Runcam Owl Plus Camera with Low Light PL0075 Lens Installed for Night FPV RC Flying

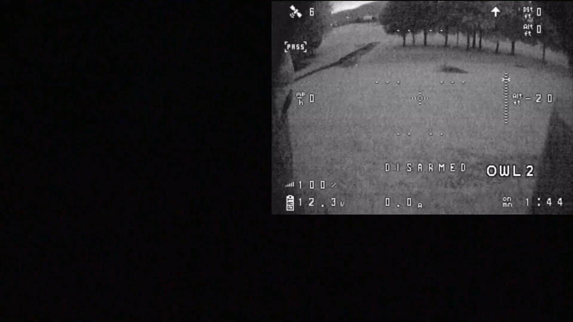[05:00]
probably not hit that button okay the fans running all right so really looks bright up there
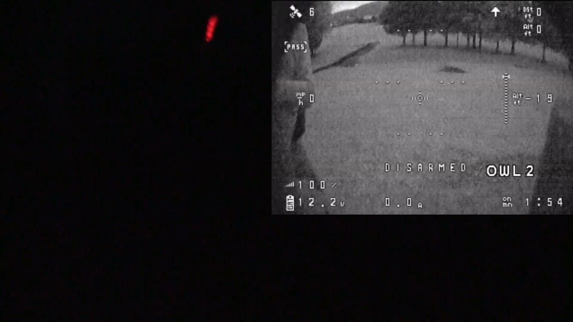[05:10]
I'm I'm amazed how bright it is can you can you see in the goggles at all mouth shock if you turn the camera in the goggles
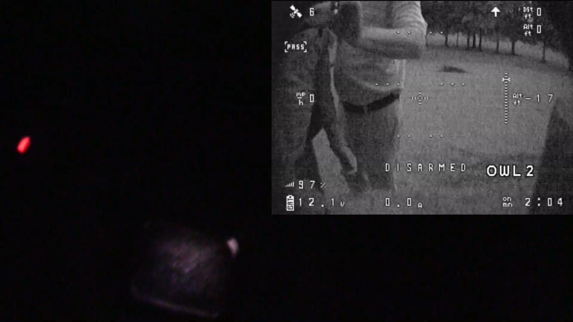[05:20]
can you see anything in there no just a white blur well you can kind of see some images
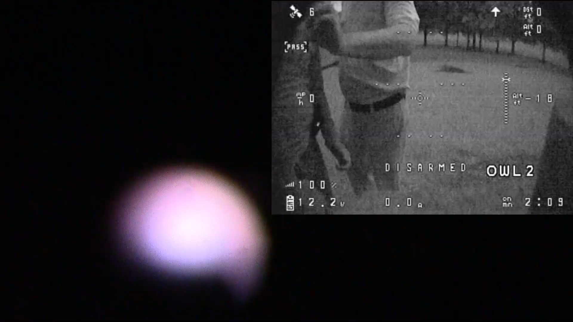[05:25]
but see what you think now looking through them can you see
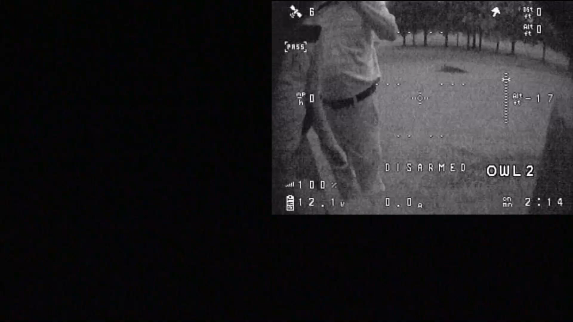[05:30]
anything with your I know it's hard with your glasses oh that's bright yeah it's pretty bright
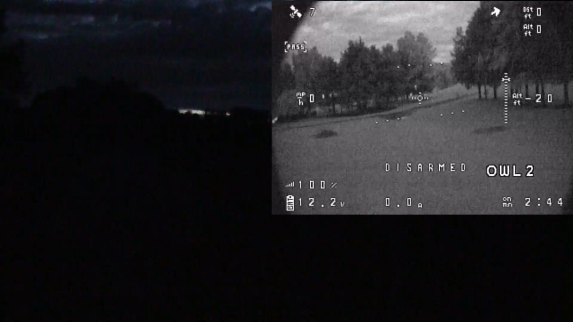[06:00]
just watch out for the property boundary post up here
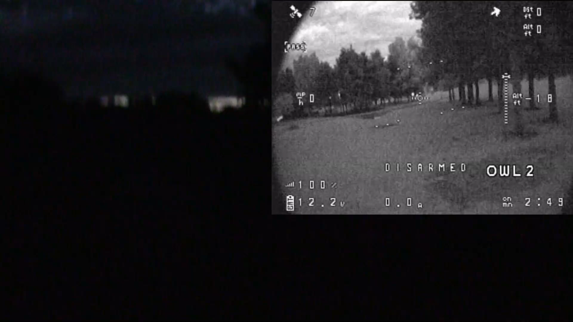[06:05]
let the launch with the goggles on because I just can't see
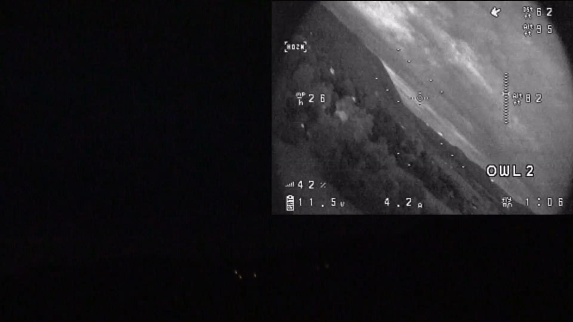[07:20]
right I'm able to see though that's the important thing how well is the trick well I can see the ground
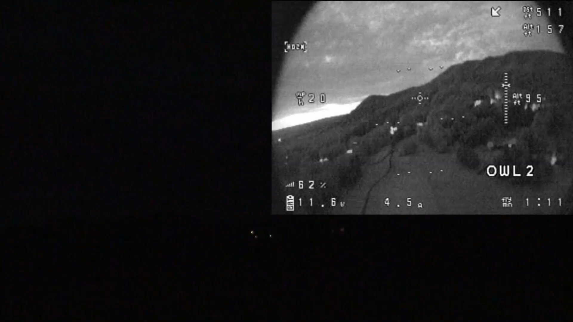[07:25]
coming on coming on coming on coming overhead
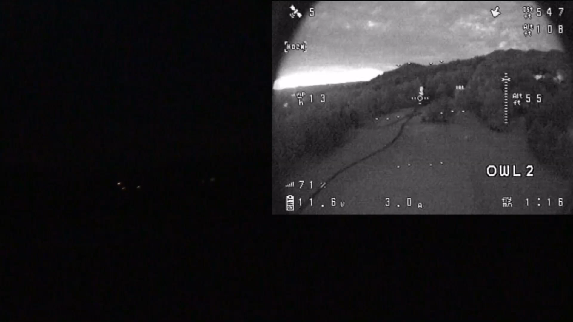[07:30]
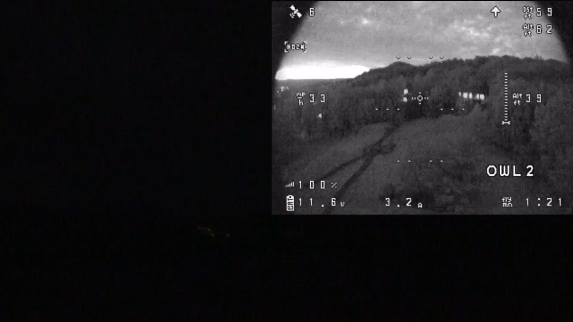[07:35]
it's a little kind of wave at you it's a little grainy but
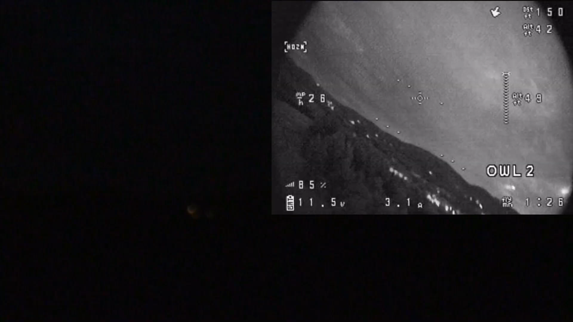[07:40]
I'm not even aiming at it I'm just gonna sit here I can't see it hardly anyway I can hear it though
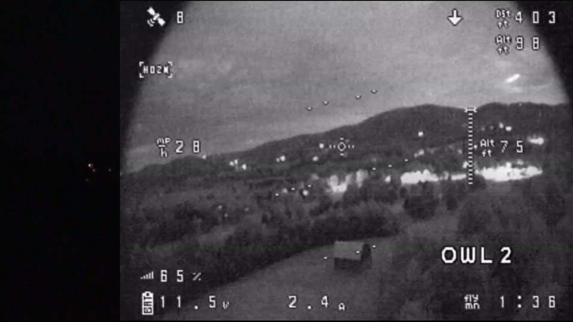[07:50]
taking the amps down a little bit wow those lights from the houses look like a reflector pond reflection pool or something like that